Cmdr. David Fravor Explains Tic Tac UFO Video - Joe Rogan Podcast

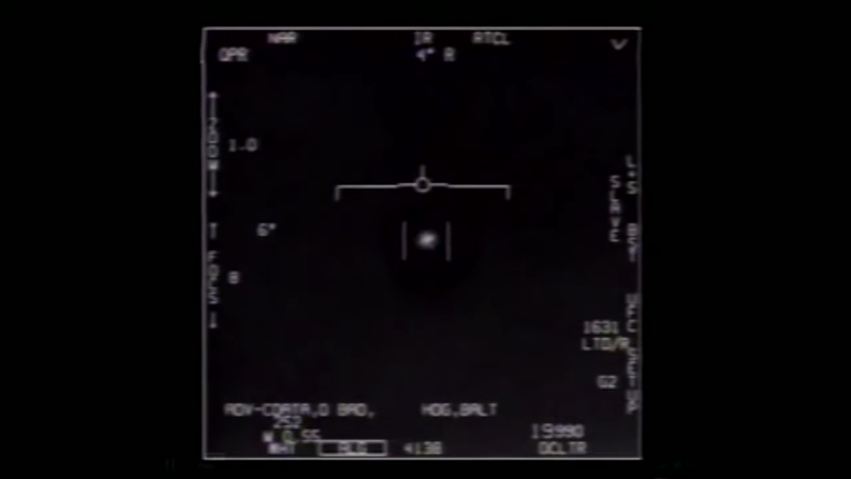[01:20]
And so those two bars next to the white object, that's a passive track. So what he's done is he's commanded the FLIR to track that. So what the system does is it uses it's actually tracking. It can track pixels, and it's just basically blocked those hot pixels, those white pixels, from the black ones.